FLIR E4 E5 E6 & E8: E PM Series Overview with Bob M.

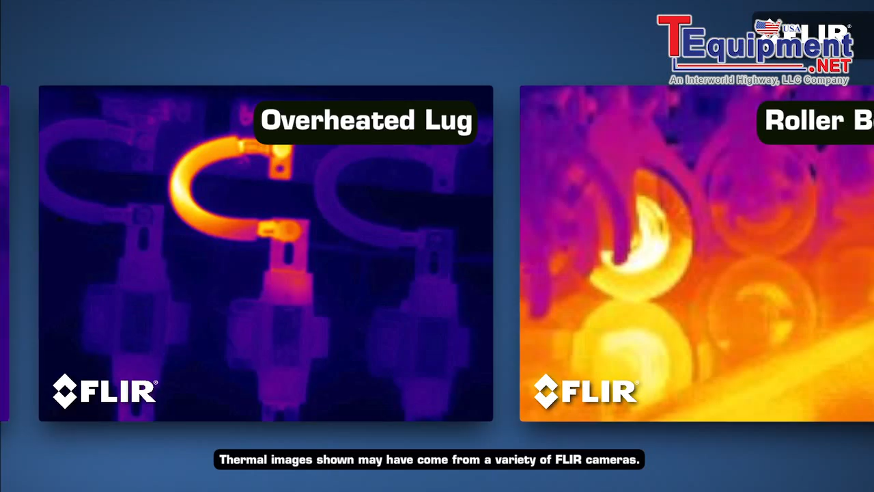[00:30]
or other vital piece of equipment that's getting hotter and hotter that you're missing. The kind of problem a FLIR can help you catch and stay on top of so it doesn't become, as we say, self-evident.
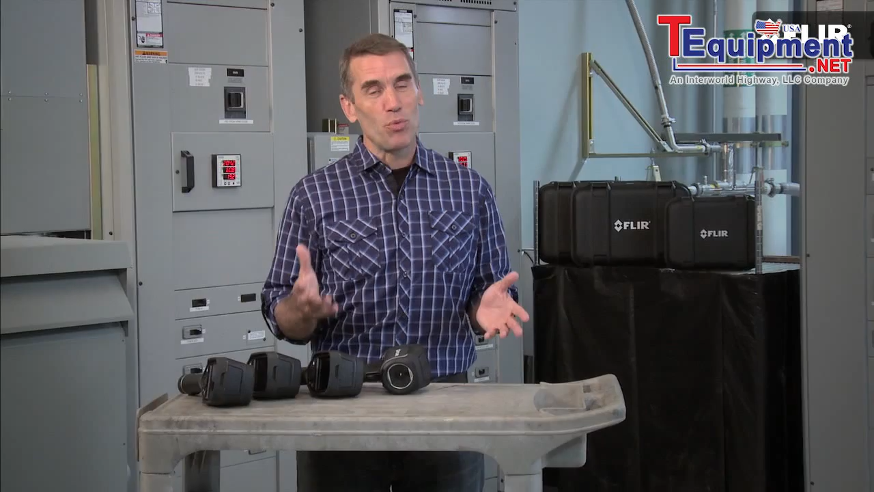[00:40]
That's why thermal imaging has become so essential in your line of work. And frankly, now that a FLIR like this new E4 is under a thousand bucks, there's no reason left not to have one handy.
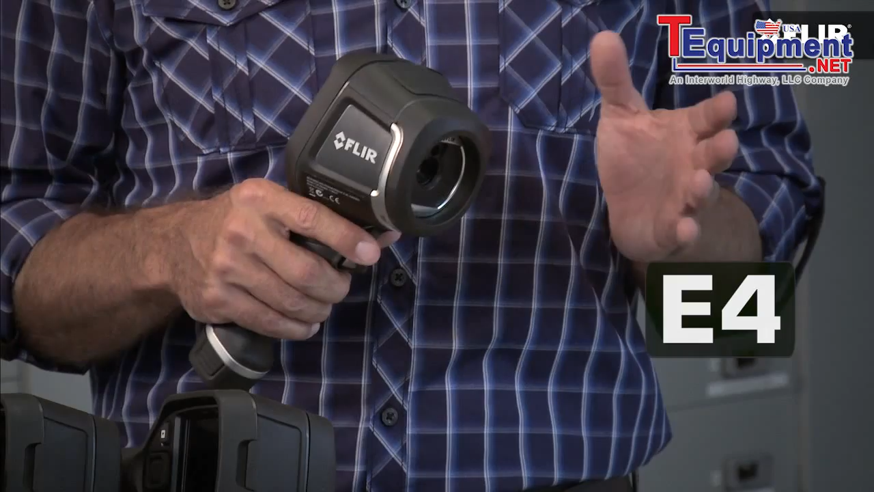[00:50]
The E4 is part of our brand new E-Series line, and it gives you everything you need in a thermal imager to help you
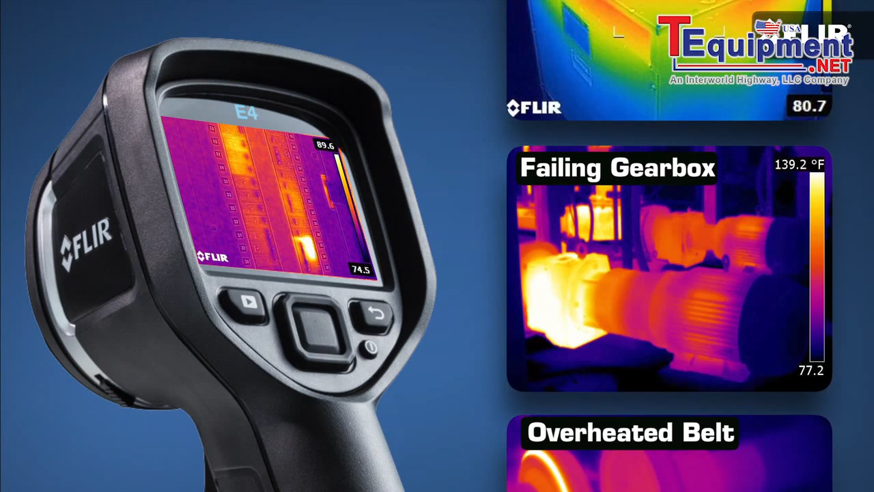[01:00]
do quick safety checks and find hot spots that could be trending towards something much more serious. It also lets you show your coworkers and customers what you've found, so they can move out with repairs and schedule maintenance better.
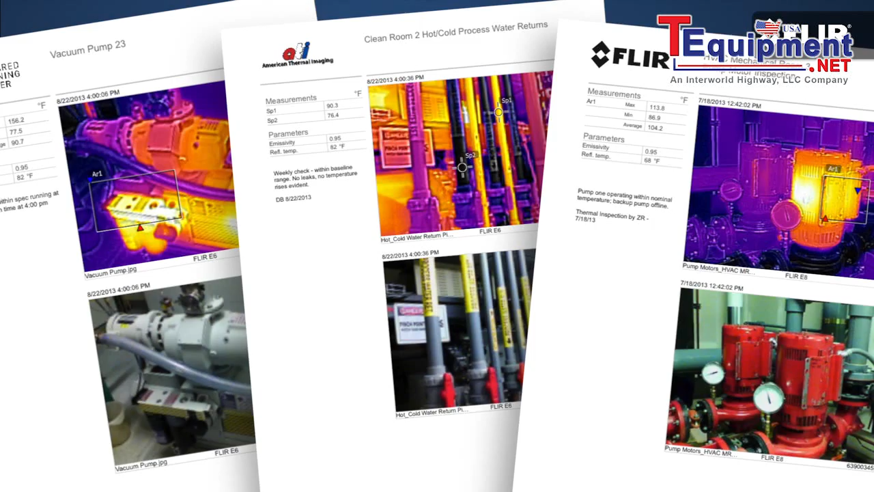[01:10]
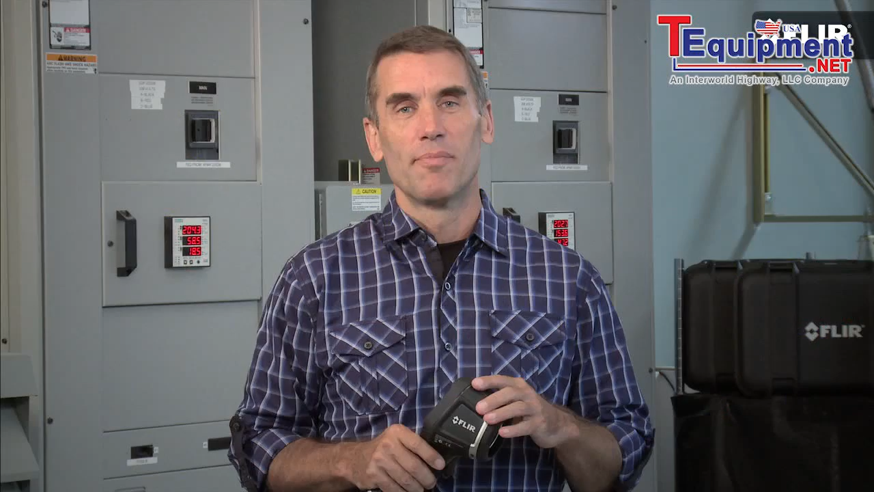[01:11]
Makes a good impression. Speaking of impressive, the E4 features MSX. It's pretty cool.
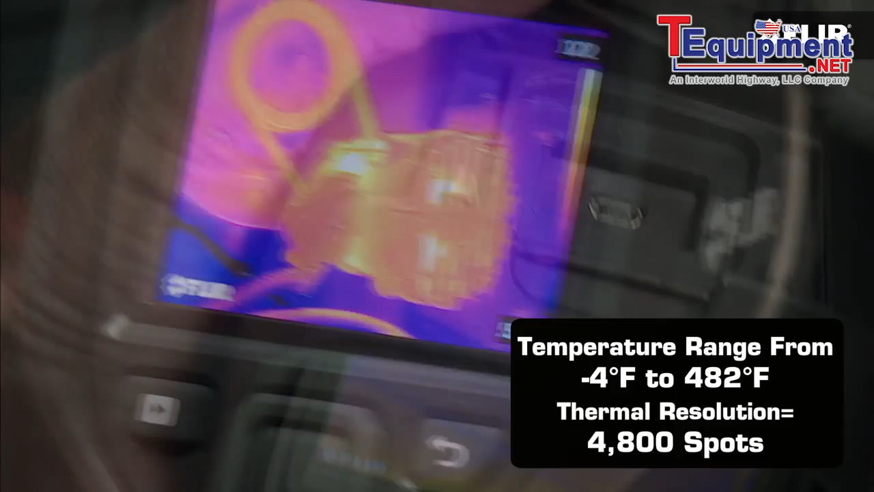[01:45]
And downloading, analyzing and sharing the images you save is a snap.
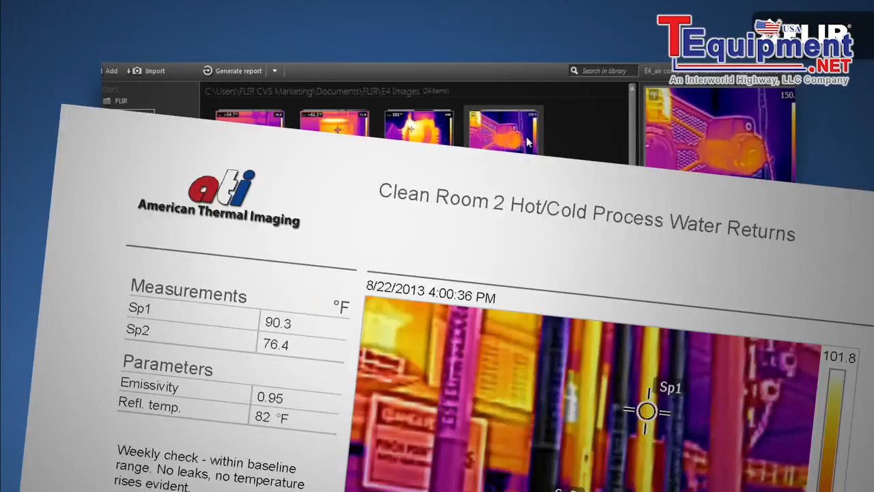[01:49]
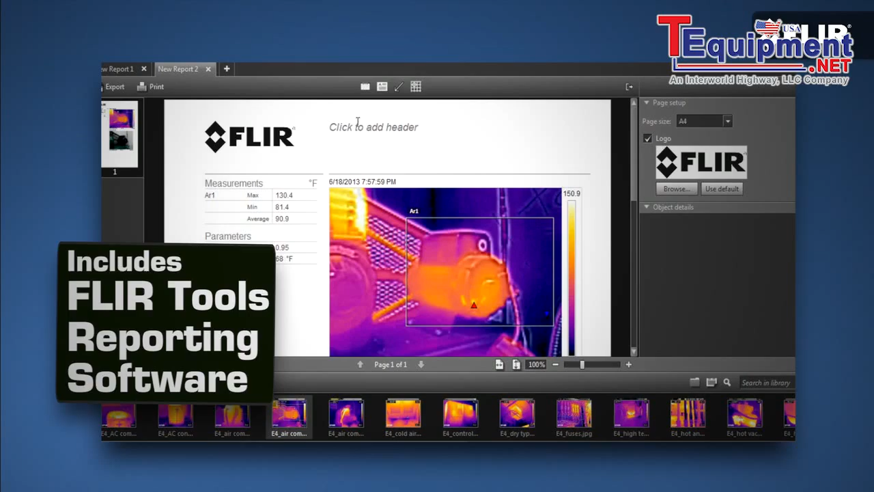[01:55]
On screen: max 130.4°F, min 81.4°F
If you can use a smartphone, you can work a FLIR E4.
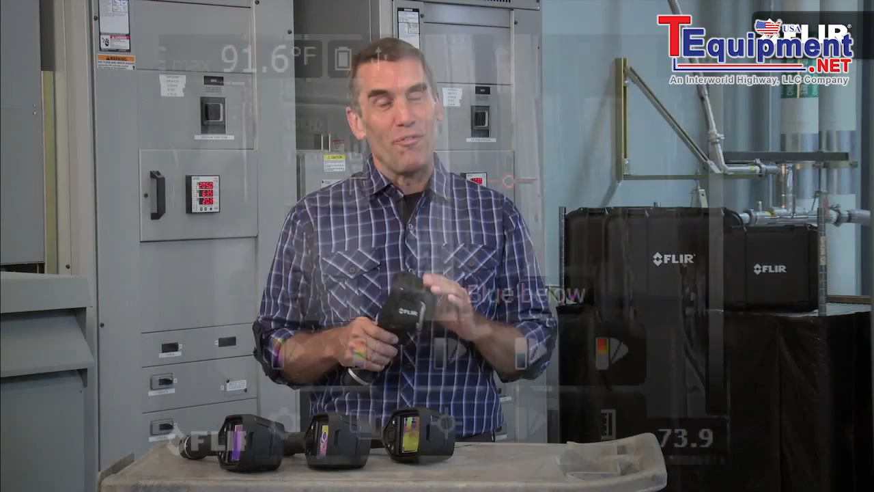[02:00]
In fact, it's probably easier. That goes for the new E5, E6, and E8 as well. So if you think you'll be using your camera more often,
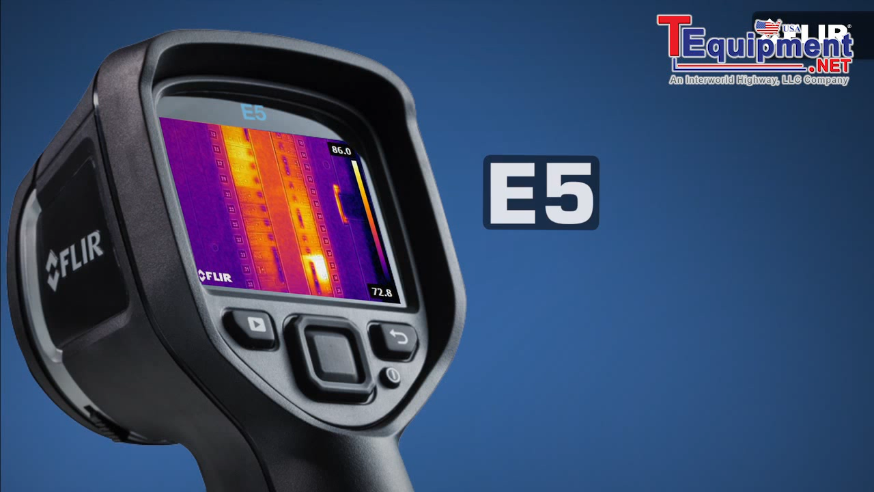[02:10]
you might want an E5 with higher thermal resolution and its handy area measurement function that automatically shows you high and low temperatures.
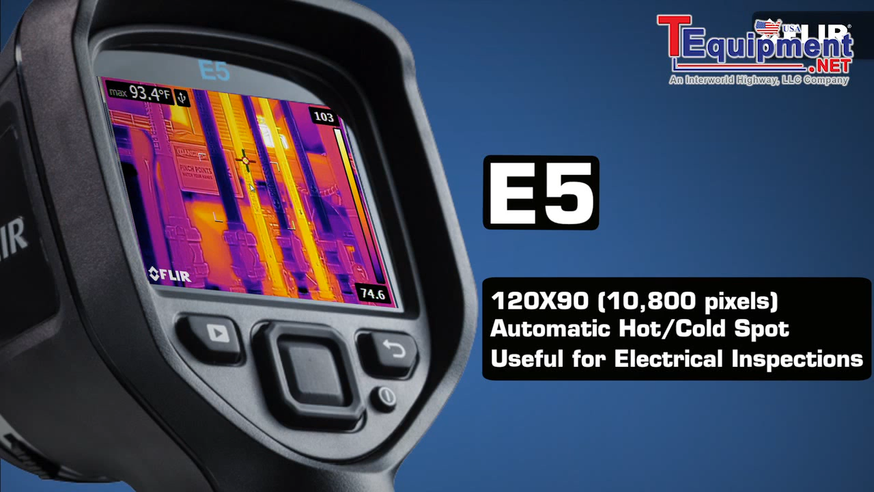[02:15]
On screen: max 93.4°F
Or,
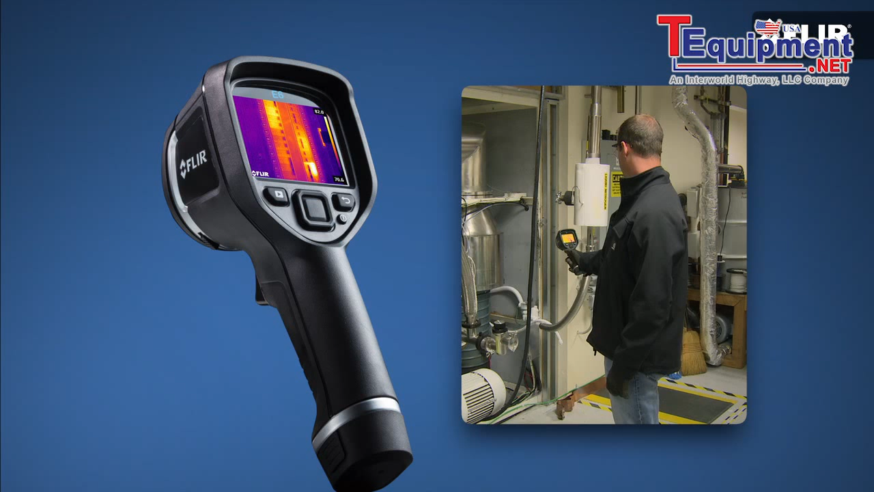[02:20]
if you're going to be doing a lot of surveys and need to stay at an even safer working distance,
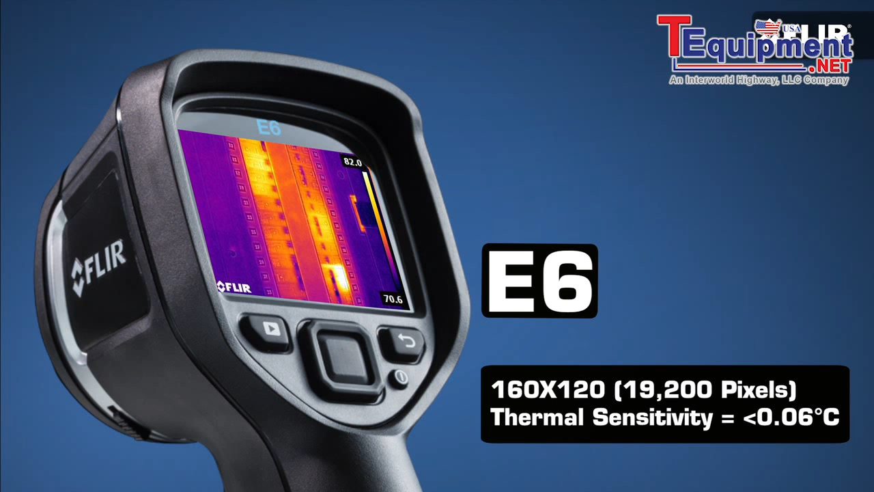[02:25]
the E6 gives you twice the resolution and thermal sensitivity of the E4 for more subtle detail.
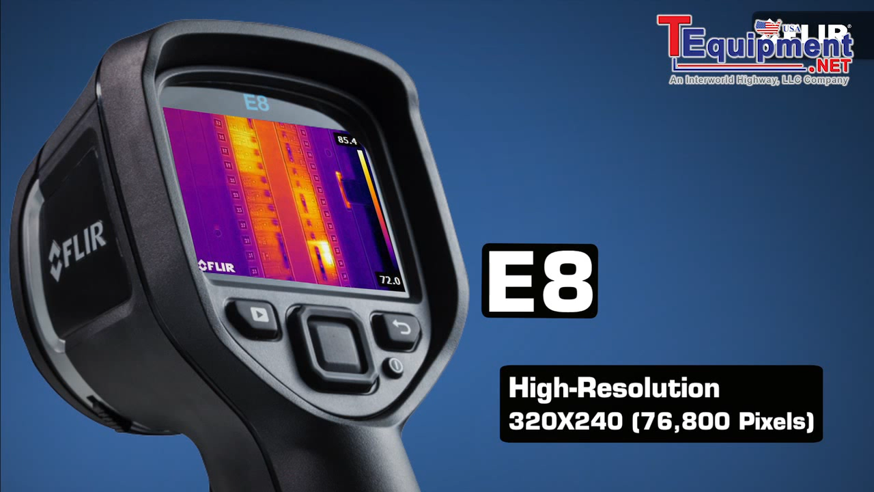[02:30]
Now, for the ultimate thermal resolution in this kind of compact infrared camera, the E8 is an excellent and very reasonable choice. But E-Series doesn't stop there.
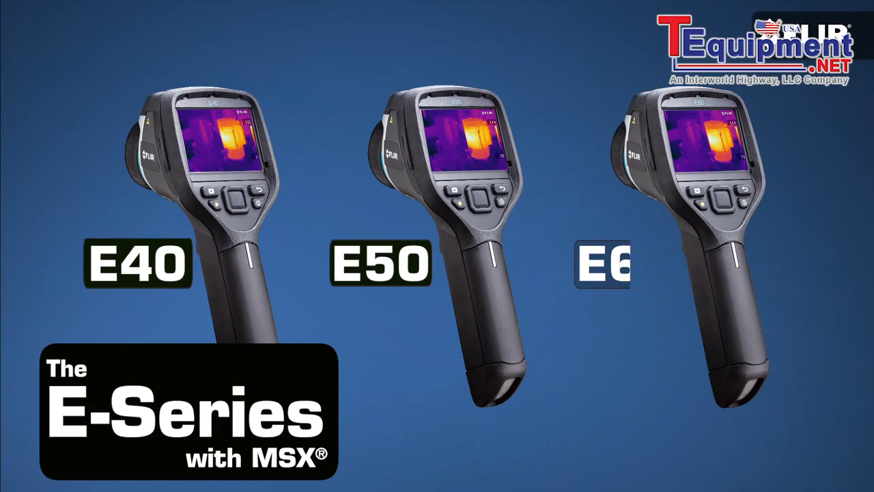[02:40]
Check out the new E40, E50, and E60, especially if your inspections involve higher temperature equipment.
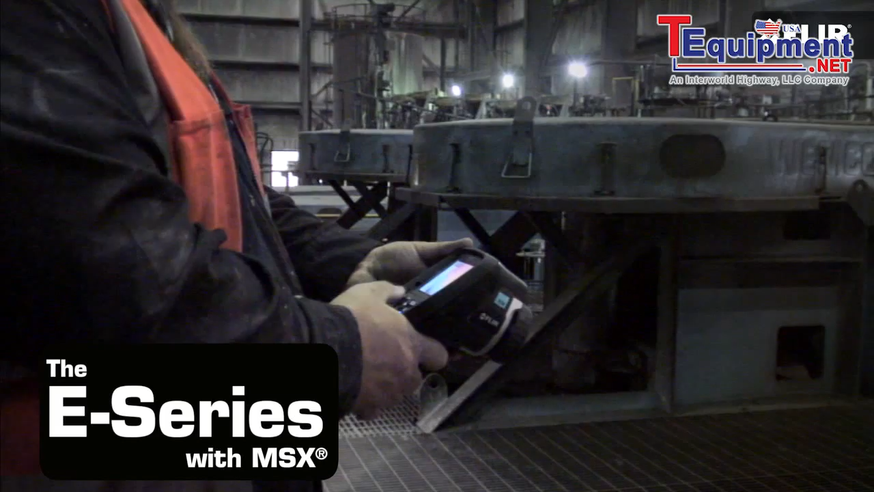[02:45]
You need to switch out lenses to see better from long range.
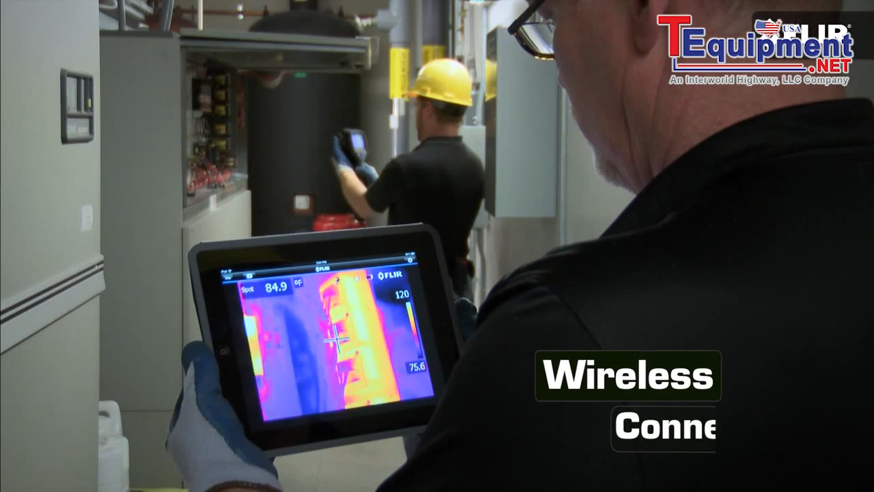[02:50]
On screen: spot 84.9°F
Or, you could really use a camera that connects wirelessly to mobile devices and meters for faster, better reporting.